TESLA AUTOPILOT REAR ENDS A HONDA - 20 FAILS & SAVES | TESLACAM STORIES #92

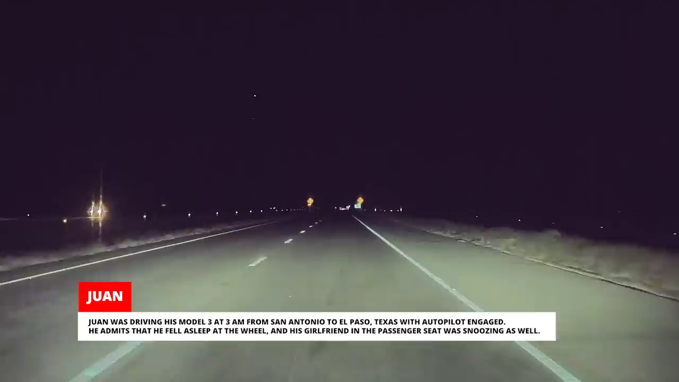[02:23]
He admits that he fell asleep at the wheel, and his girlfriend in the passenger seat was snoozing as well. At this point, the car is driving itself, with both occupants asleep as they approach a construction zone that closes off the lane they're driving in.
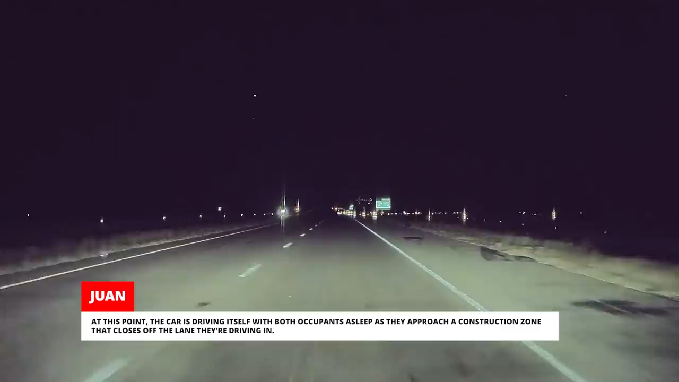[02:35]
Autopilot made an evasive maneuver to avoid the cones.
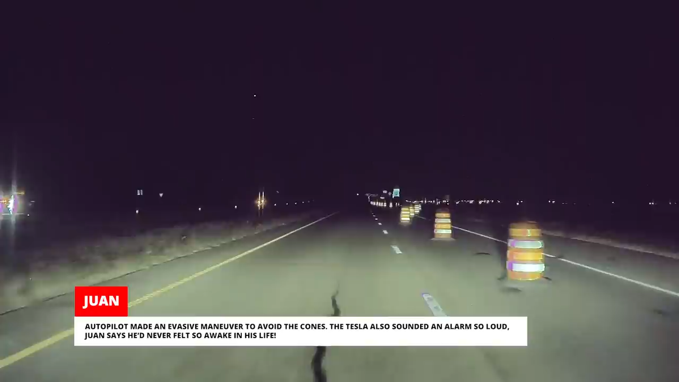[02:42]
The Tesla also sounded an alarm so loud, Juan says he'd never felt so awake in his life.
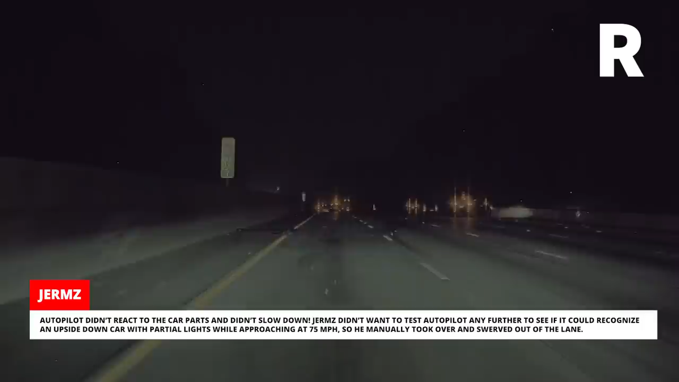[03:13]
Autopilot didn't react to the car parts and didn't slow down. Germs didn't want to test Autopilot any further to see if it could recognize an upside-down car with partial lights while approaching at 75 mph,
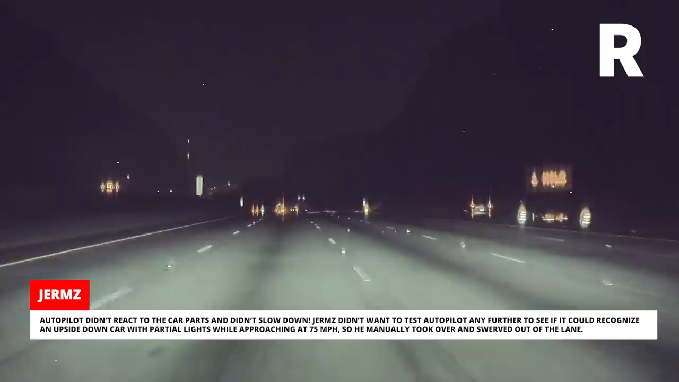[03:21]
so he manually took over and swerved out of the lane.